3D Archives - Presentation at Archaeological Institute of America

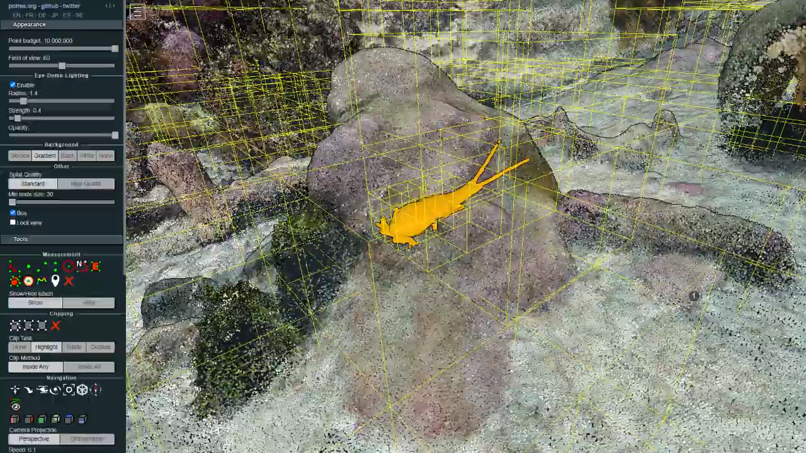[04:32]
These octrees are then loaded based on the user's distance from the object.
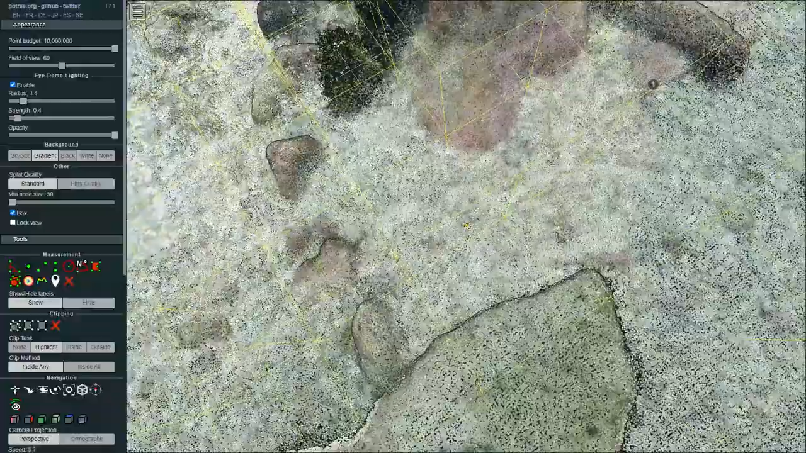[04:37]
We're effectively able to stream huge unwieldy data sets in browser.
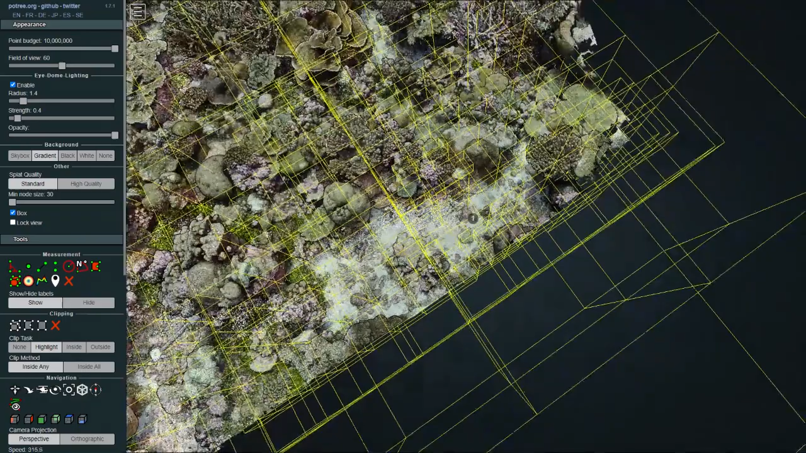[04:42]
And because it's so efficient at loading only the amount of detail you can actually see at any given time, you don't need a powerful computer.
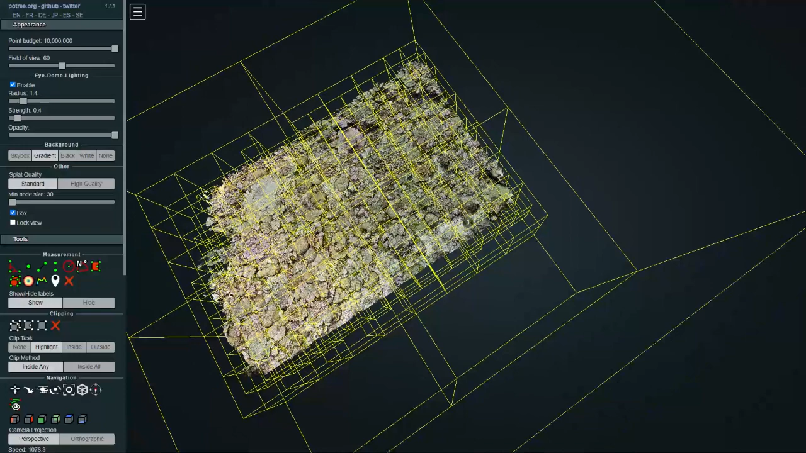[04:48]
I can load this scene on my Android phone on 4G as I ride the bus to work.
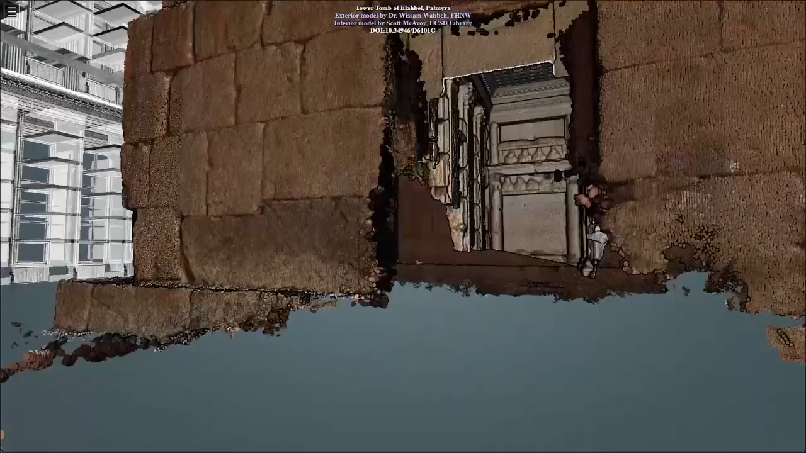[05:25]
which actually allows us to view these Sketchfab models in the same space as our point clouds.
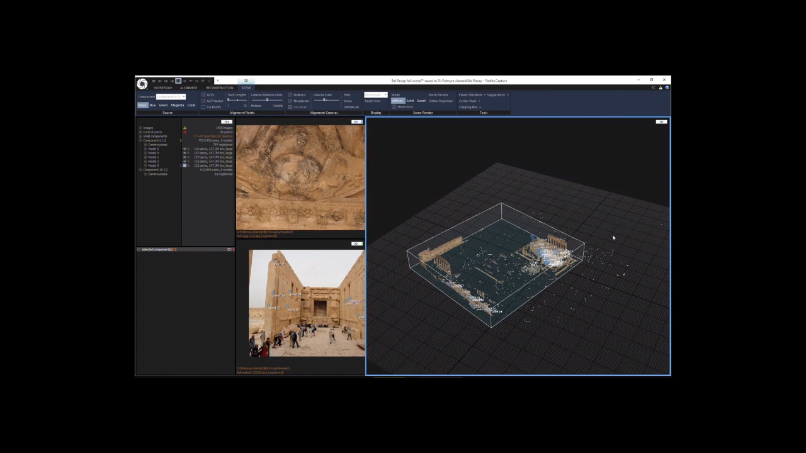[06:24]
I pulled out about 1,500 pictures of the Temple of Bel and then got another 200 or so images from the Roman Society and some other Flickr users.
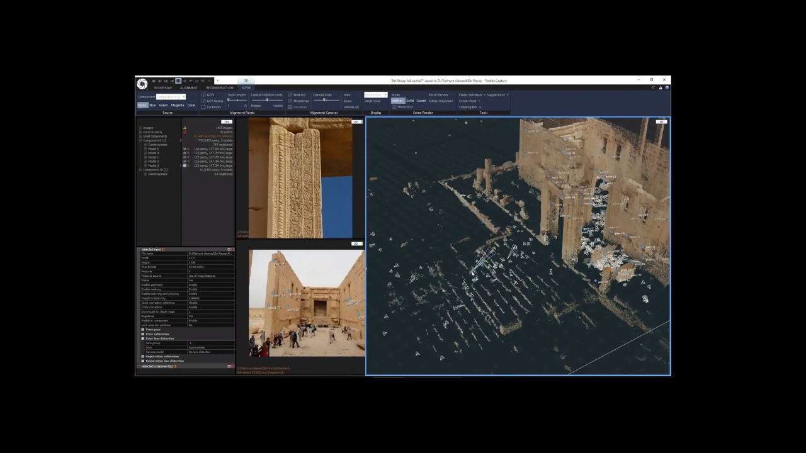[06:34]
We masked out the tourists, the sky, the gravel, the plants,
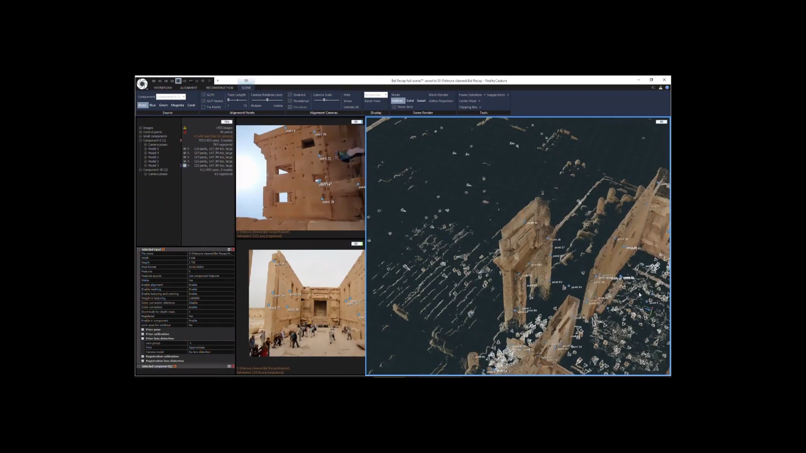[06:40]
anything that might change between the photos.
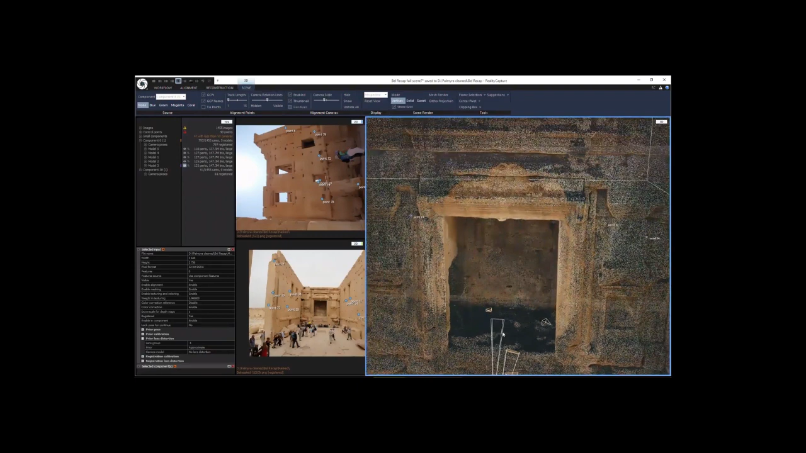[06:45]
And we were able to stitch together this 3D reconstruction of the temple as it was a few years before the reconstruction.
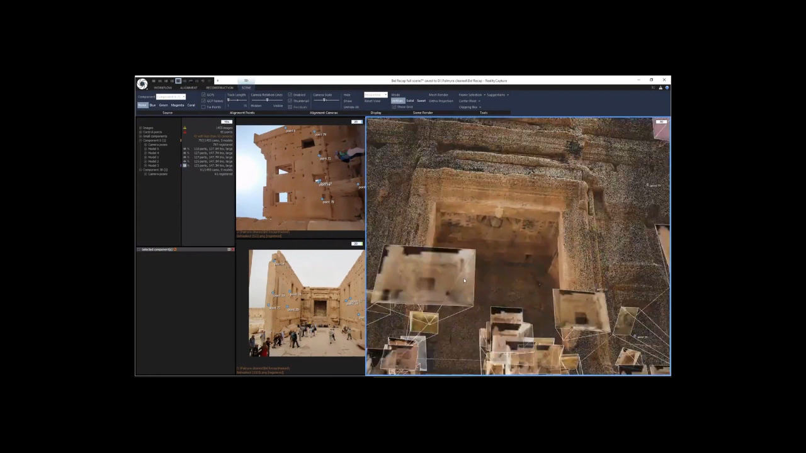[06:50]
The video shows the alignment but the detail was far too great to see all at once. In this view we can only see a really sparse point cloud really not doing the full detail justice.
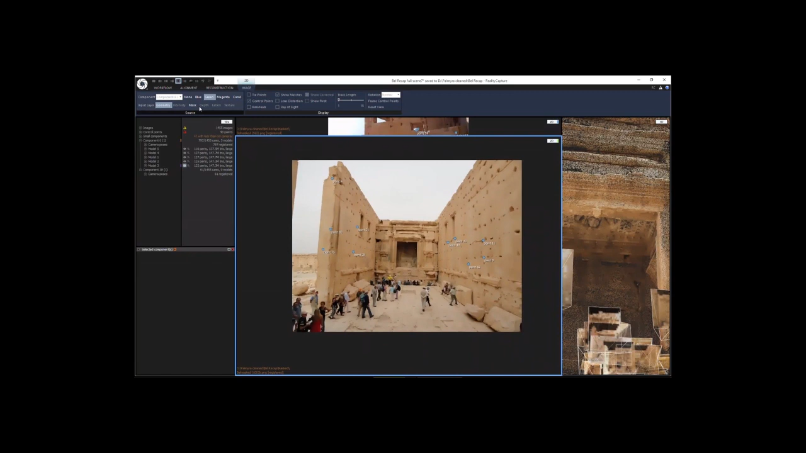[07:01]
But this poetry viewer offered a new way for me to inspect the model and eventually share it online.
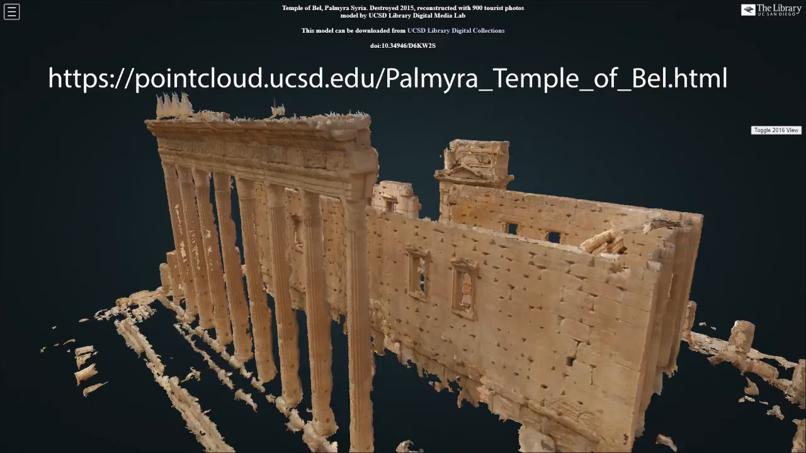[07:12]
So for reference this model in this full detail is about 1.2 billion points.
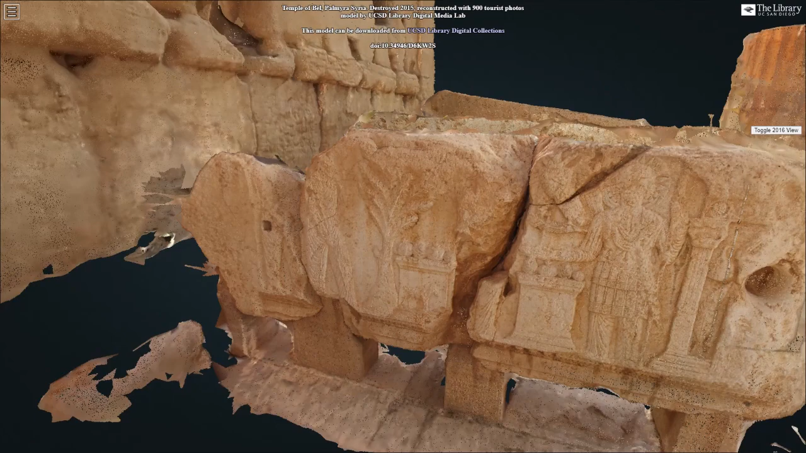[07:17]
We used about 800 of the photos from
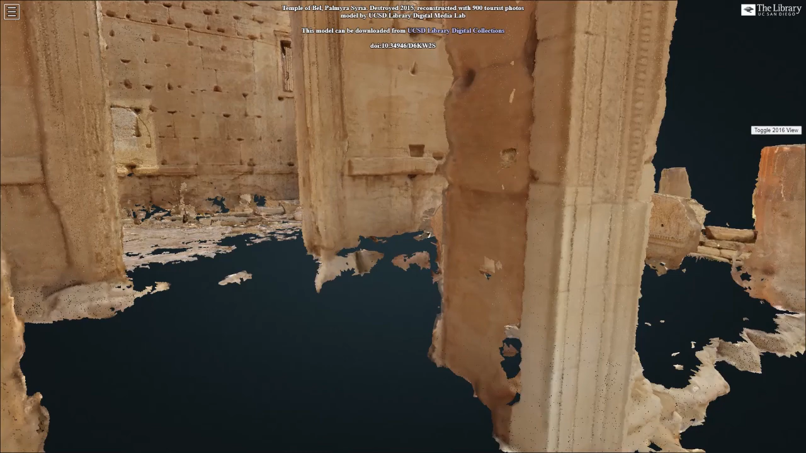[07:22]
New Palmyra and those other sources.
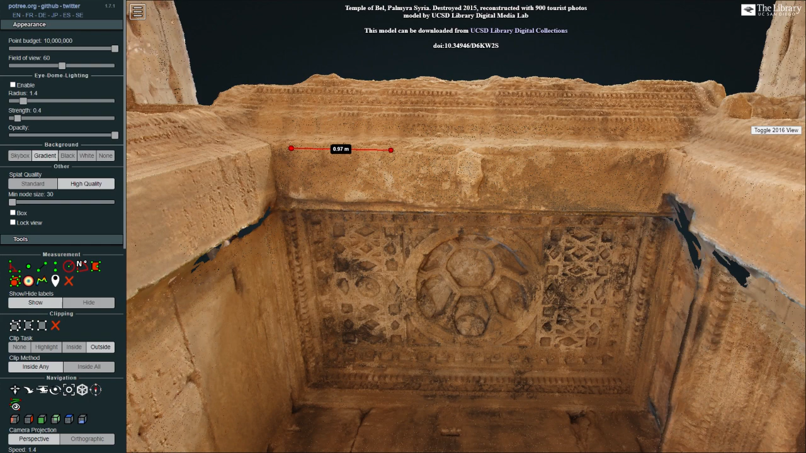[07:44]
You can download the point cloud model and view it in browser and also you know take measurements. A really great feature. So also because this platform is built on simple HTML and JavaScript we can really easily build in some custom functionality.
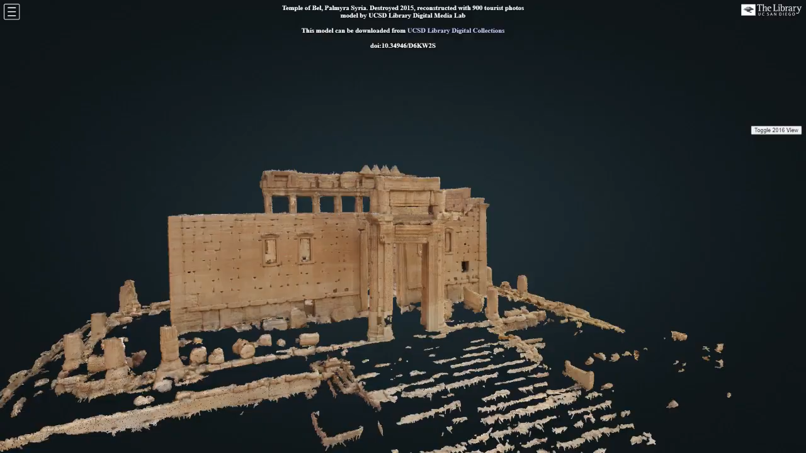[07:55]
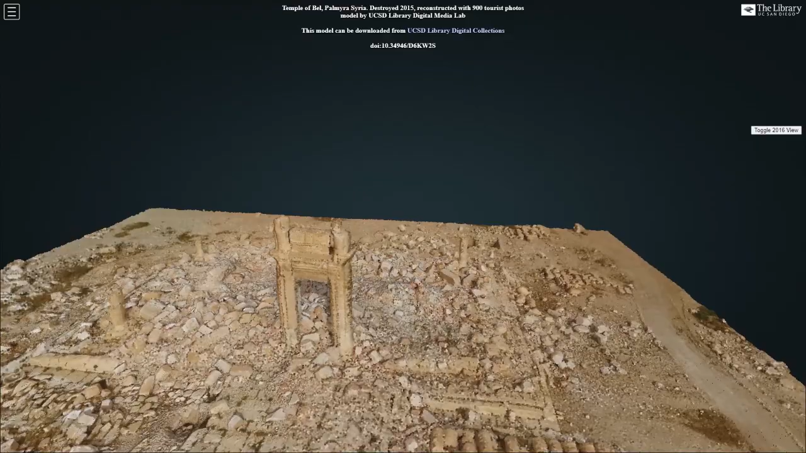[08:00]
Here we press a button to switch to the temple in 2016 after its destruction.
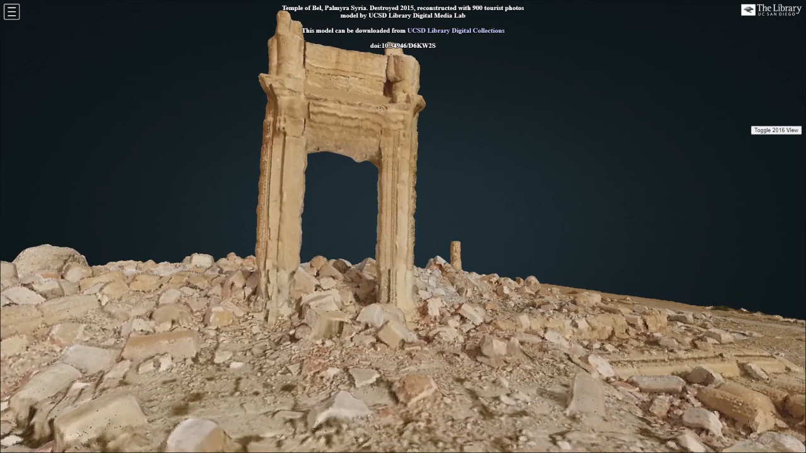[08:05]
This model was created using some commercially available drone footage.
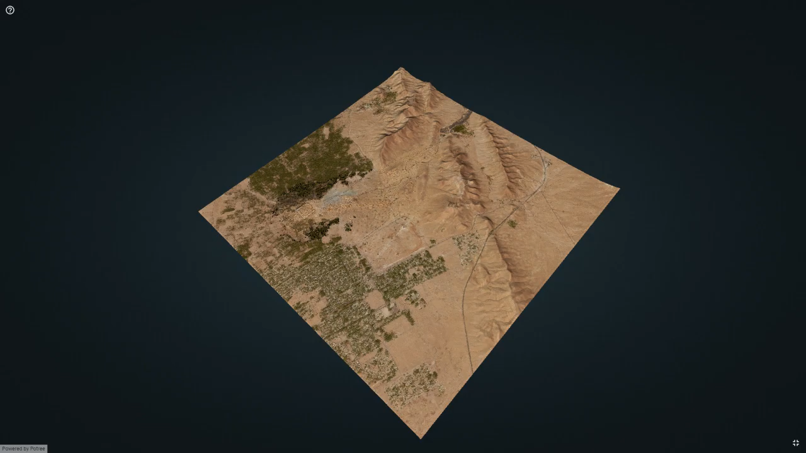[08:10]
I found I wasn't the only one using this platform for large-scale Palmyrene models.
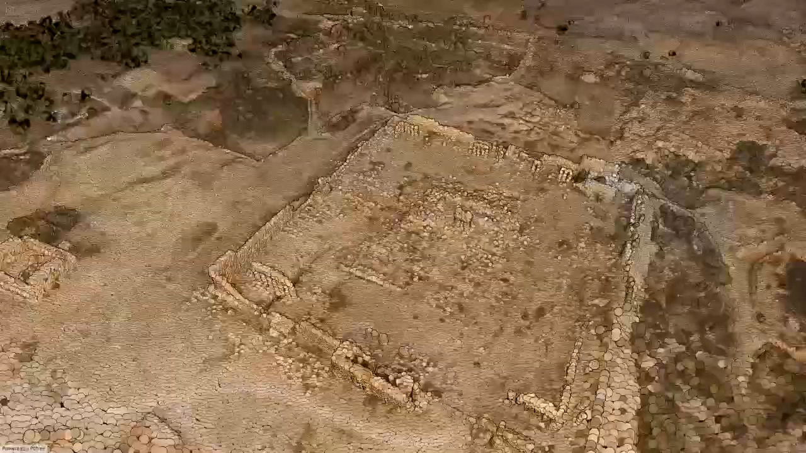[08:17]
A company called Iconim working with the Syrian Directorate of Antiquities and UNESCO has put together this
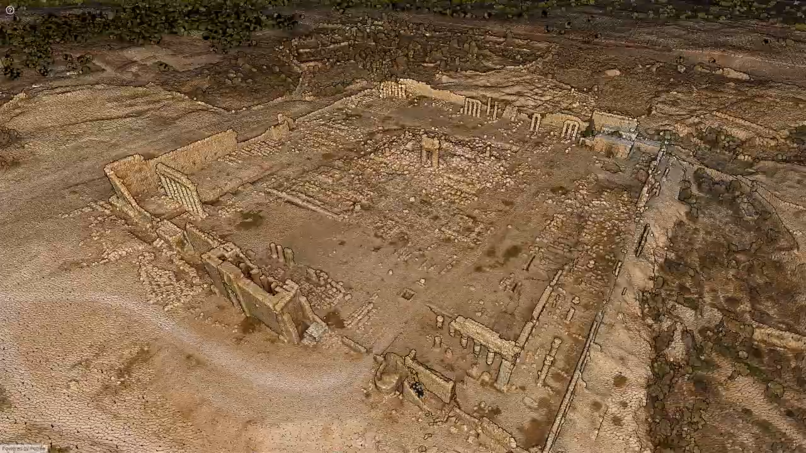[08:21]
incredible site-wide model of the whole city of Palmyra.